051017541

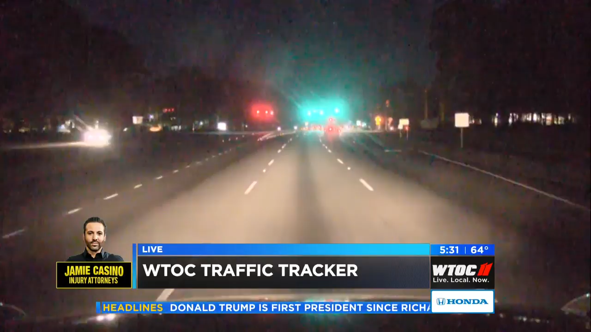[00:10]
And the roads are looking good. Nothing to be concerned about at this time. Let's go to our Richmond Hill map, where you can see that everything is nice and green. They are 95 and 17.